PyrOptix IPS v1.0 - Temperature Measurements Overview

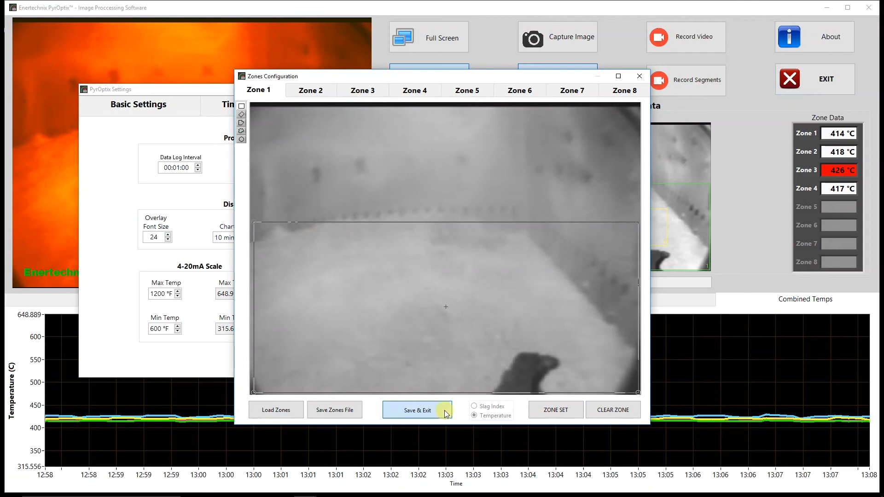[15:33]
TLP IP address is the IP address of the module that we get our temperature information from. Below that, we have set zones, which allows you to define the zones on the front panel. Next to that, we have our zones thresholds. So this assigns the threshold value that we talked about at the beginning of the video that causes, as you can see here, the indicators on the right to flash red or trigger an alert.